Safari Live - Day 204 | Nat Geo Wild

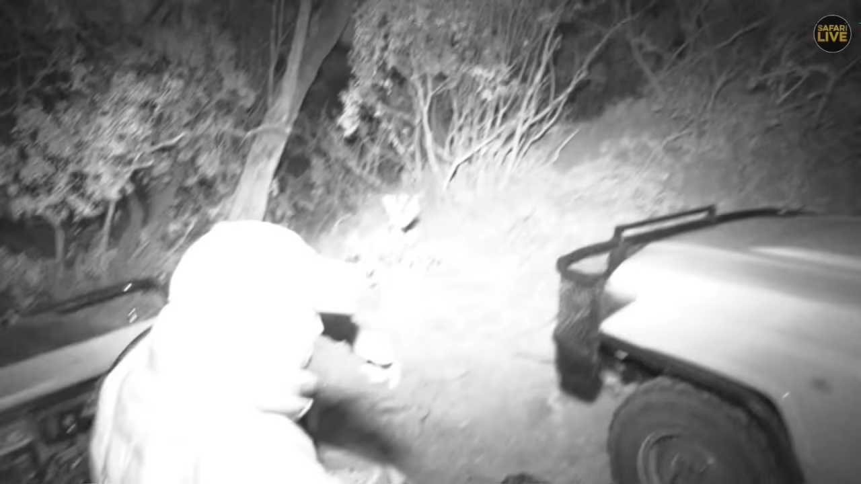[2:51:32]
all right tristan's got through his horrendous thicket let's go back to him
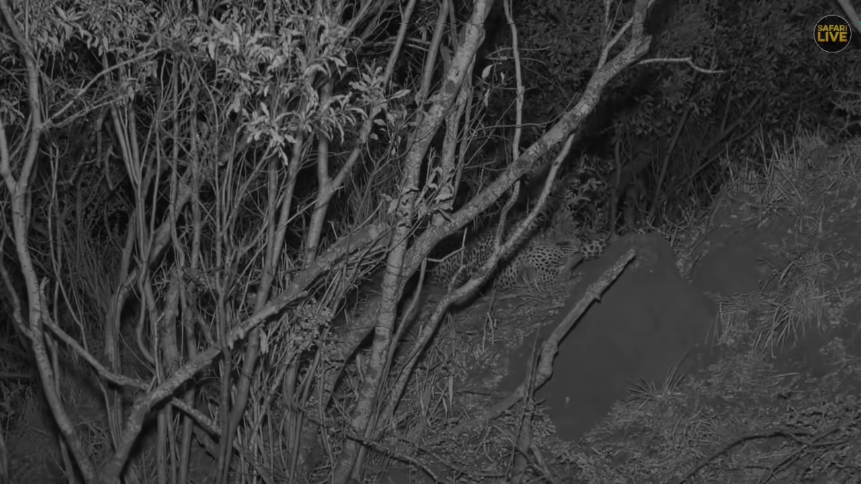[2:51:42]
we have we've gotten through these thickets finally with these guys and well they're still dragging us as you can probably hear by the car next to me being bashed by a few logs is that they're still dragging us through a few more thickets so they're just kind of going slowly stopping listening moving stopping listening so they're looking for food they're on the hunt which is going to be interesting to see where they go the wind is still coming from the east so it looks like their general direction is east but you can see on the flare just how much
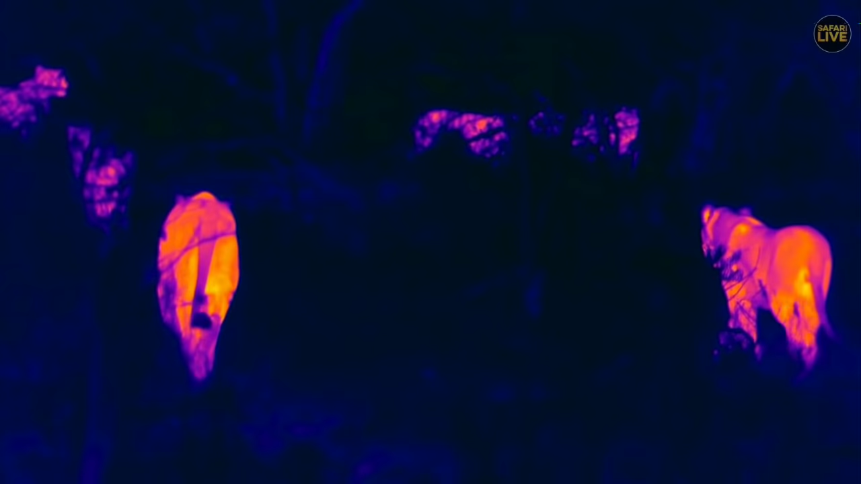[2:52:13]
better it is to see in the dark it really is quite special to have this technology on these cars and it's opened up the whole new world for us it really is
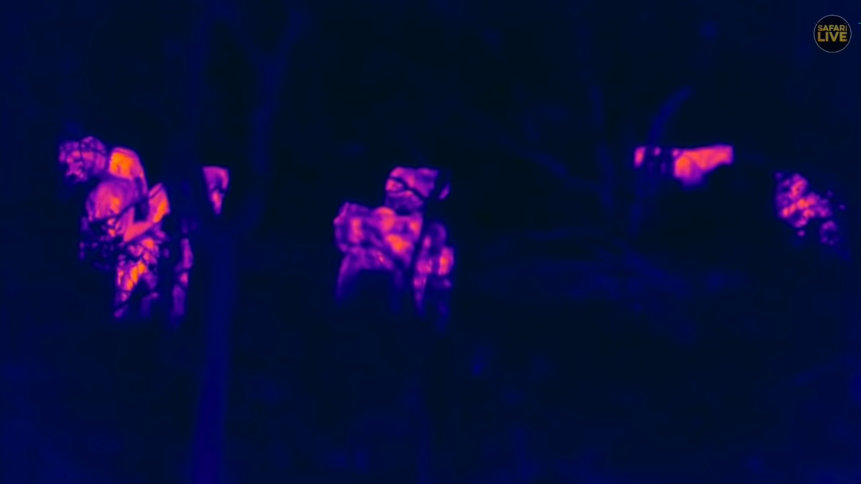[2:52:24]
interesting to follow and you can see how easily we're able to follow lines now i can tell you that with my own eyes i can hardly see these lines i don't see
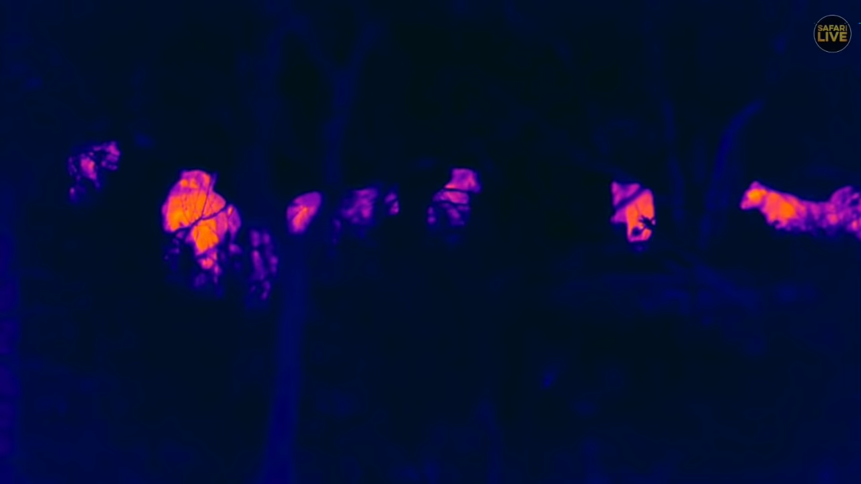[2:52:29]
pretty i can see one individual which is close to me the rest of them are not visible at all and even in the infrared at the moment we cannot see them so all those lines you're seeing in that picture on the flare we can't
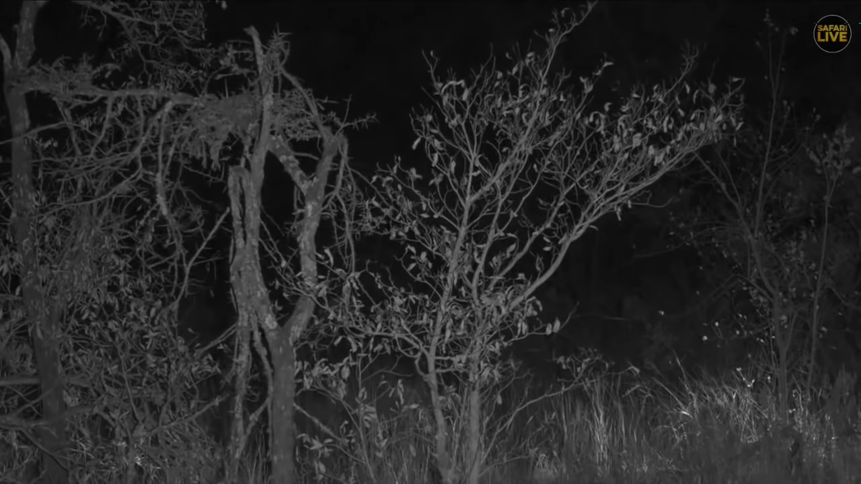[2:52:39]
see at all on our infrared which is pretty incredible you know that they're there but you can't see them
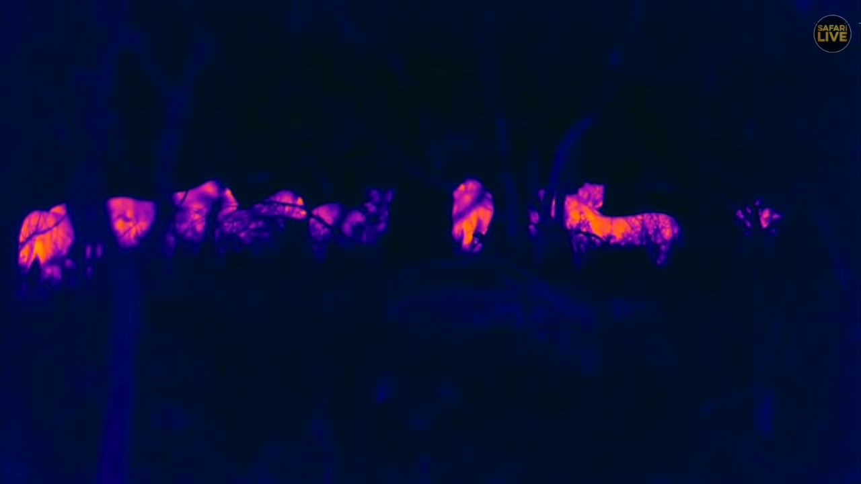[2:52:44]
so it's allowed us to view animals for that much longer and to also be able to keep with them for
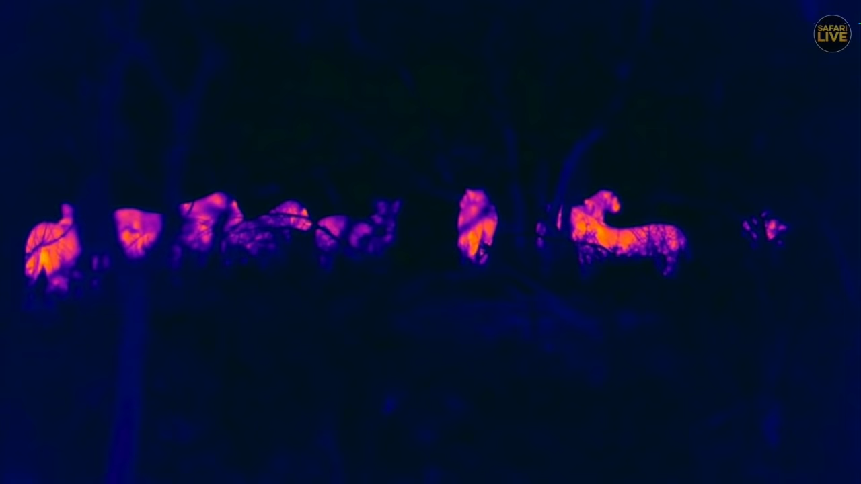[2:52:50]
that much longer because we really struggle to follow some of the animals we lose them in these thickets at night and this just helps us to be able to actually see them and also to sit a little further away when they are
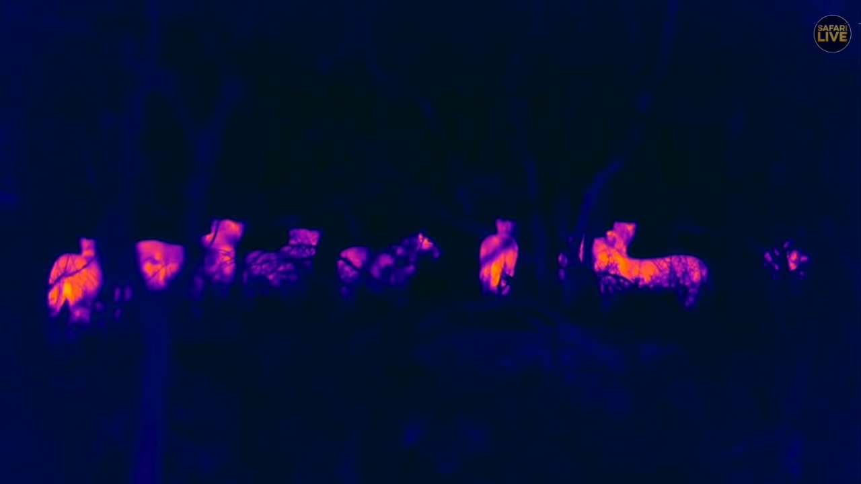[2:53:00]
hunting so it allows us to be far more kind of what's the word for
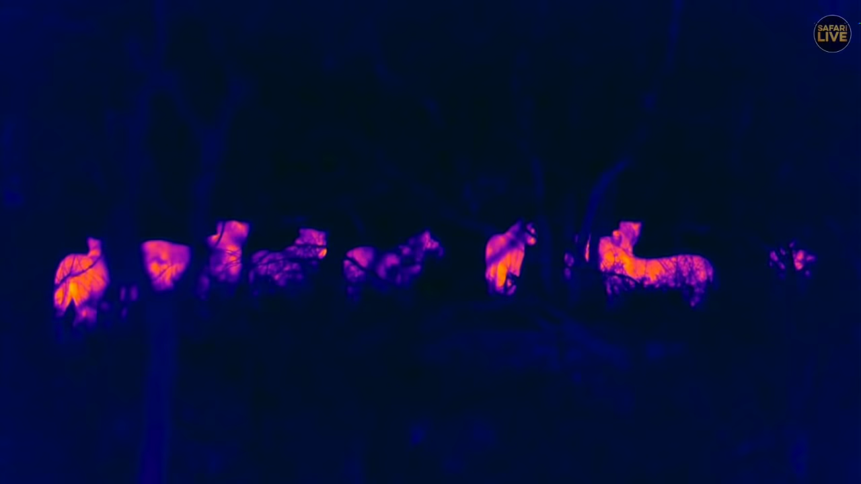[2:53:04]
it we we don't interfere nearly as much by bashing through thickets trying to follow them we can now sit back a lot further away and watch things play out thanks to these thermal cameras it really is
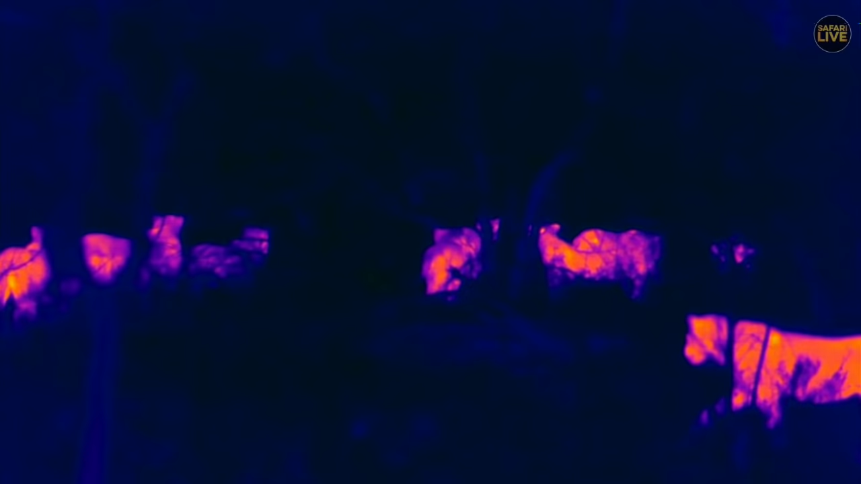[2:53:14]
quite incredible at the level of detail and amazing kind of look we can get and isn't that a cool picture just this line of lines all across the frame is very cool i think so i
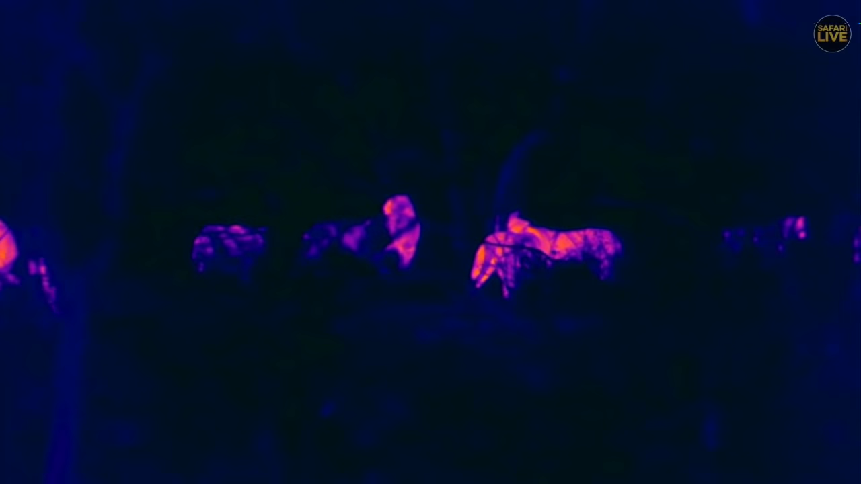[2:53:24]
mean i don't know i know lots of people are a little bit against the thermal but for me it's an invaluable tool that we've gained and thoroughly have enjoyed having it on the car
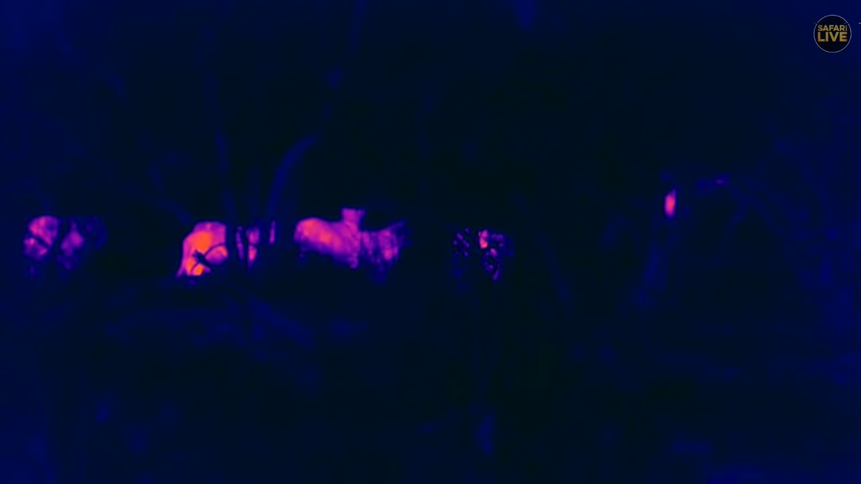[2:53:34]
most of the times that i've been out it really has been a game changer from
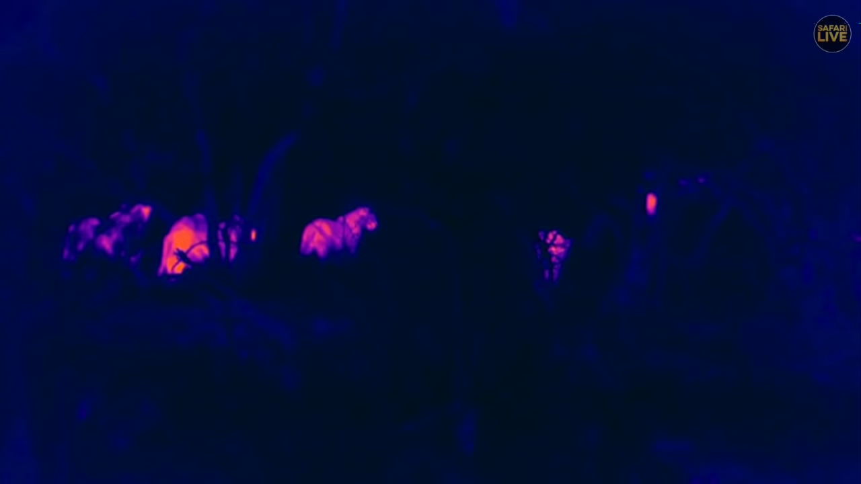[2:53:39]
a point of view of being able to to follow animals with a little bit more kind of
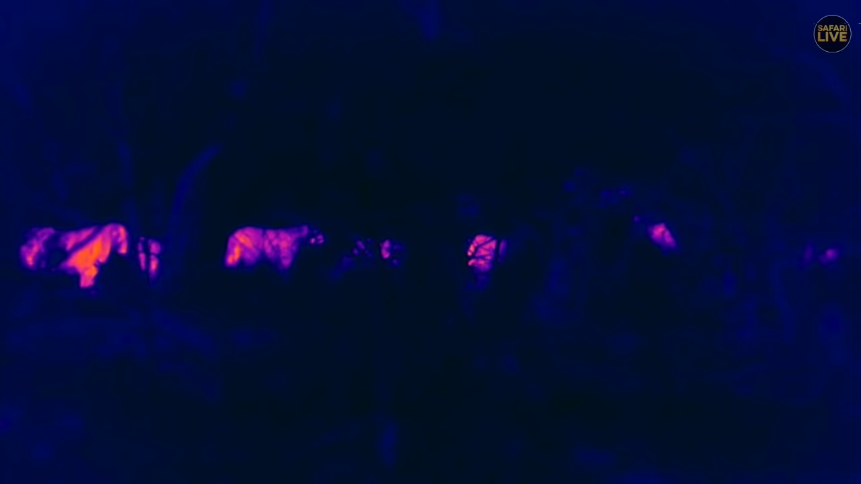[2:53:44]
a relaxed mindset and allow them to actually do their own thing and not really get involved too much so for me it's been a great tool i believe some of you are saying that it's really awesome to see them in the flare now you will see a car that's probably going to appear at some point it's just on the right side of the lions so you can see the tracker moving about there as well it doesn't look very warm does it the lions look
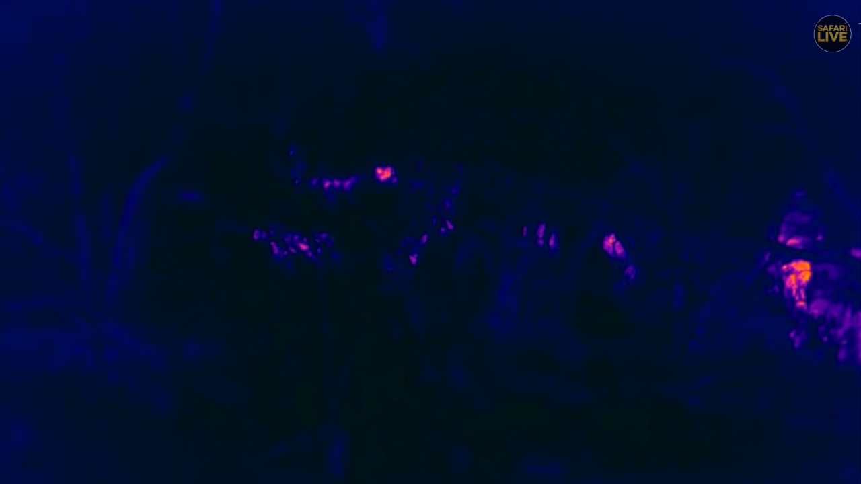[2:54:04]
a lot hotter than the tracker does the tracker seems to be quite cold on the front there and i can attest to the fact that
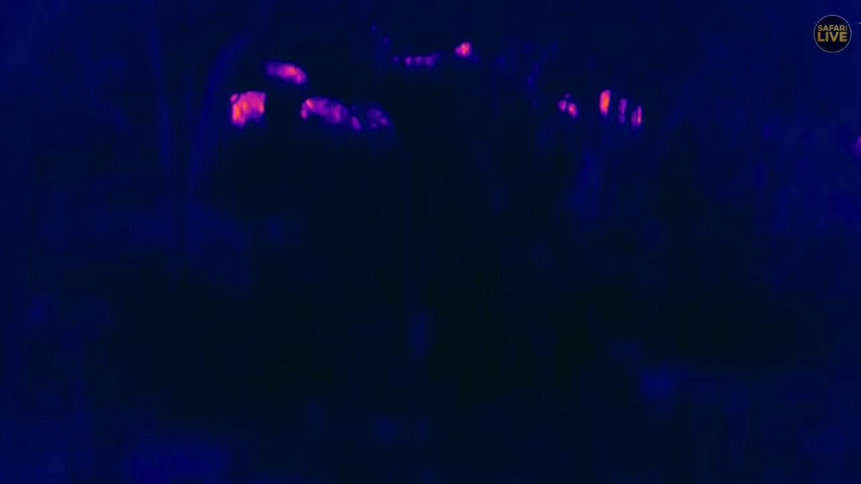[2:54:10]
the front of the the car is a cold place to be right now unfortunately those lions are disappearing you can see where they are so that's where they are over there we can't see
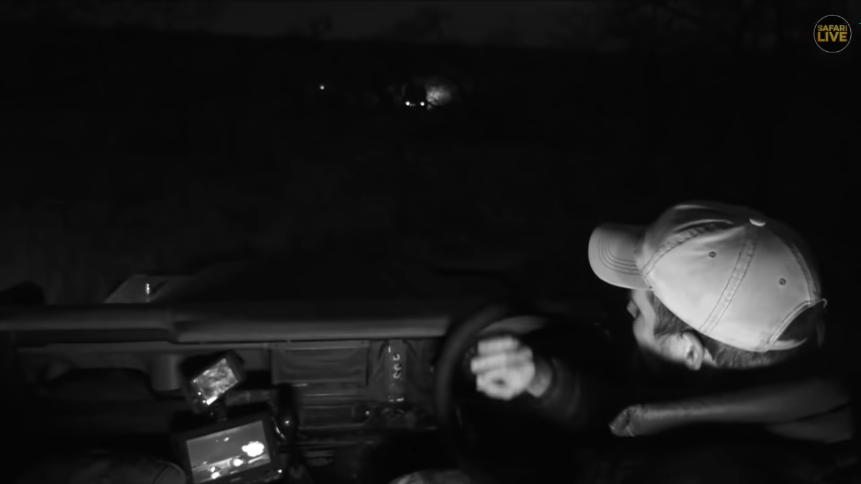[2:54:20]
a single line at the moment they're not one line that i can see there are two cars there and so i'm just going to let them kind of position themselves because we've been right in the front for most of it and so we'll slowly kind of amble towards them but it's been so nice to just follow them through here and you know take the route that i want to rather than the route that the lions take because we just find them again with the flare which has been very very pleasant let's put some light on because it is quite thick in front should be a fairly nice gap just towards galago's shortcut because we're going to pop out right on galago's shortcut fairly shortly